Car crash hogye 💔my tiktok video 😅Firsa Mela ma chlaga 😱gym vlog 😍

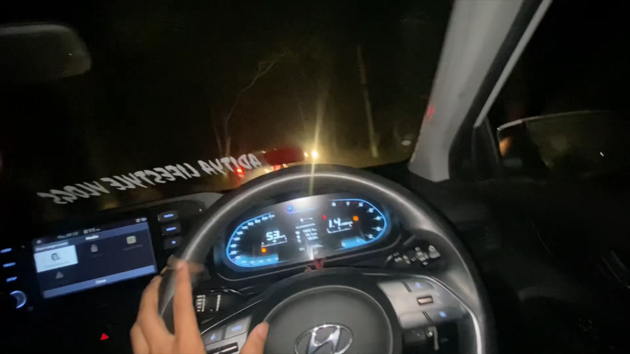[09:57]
ये कर दिया हमने क्रॉस इसको,
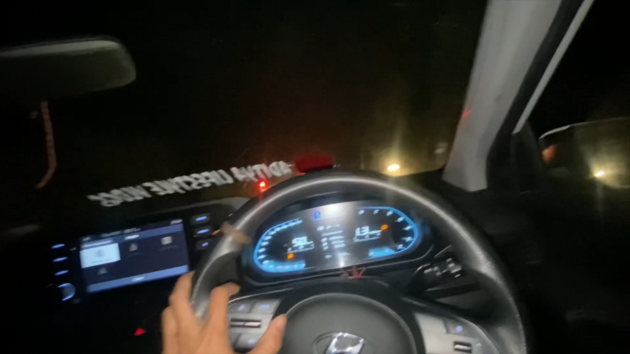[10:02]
ये देख रहे हो किस साइड हो गई गाड़ी भाई ये। एंड गाइस इसको भी कर देते हैं हम क्रॉस,
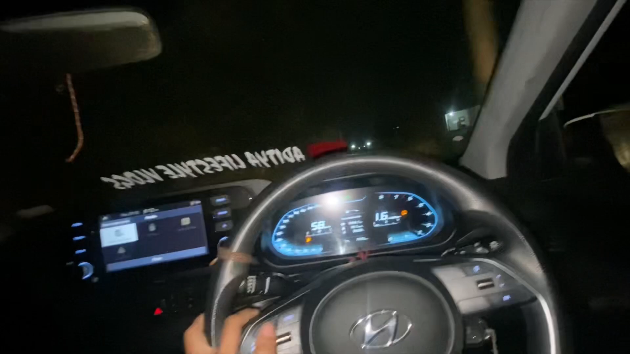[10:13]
क्या बात है भाई।
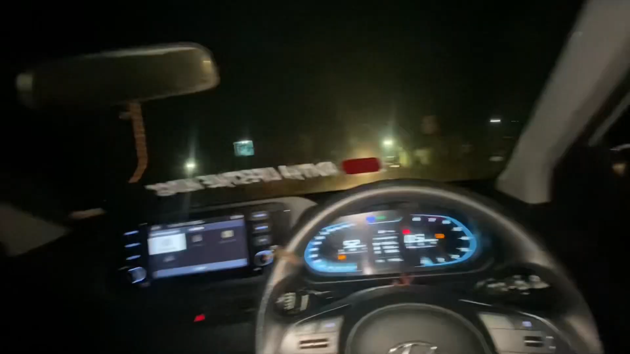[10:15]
गाइस यहाँ आ गए हैं पेट्रोल पंप पे, यहाँ से फ्यूल फिल करा लेते हैं।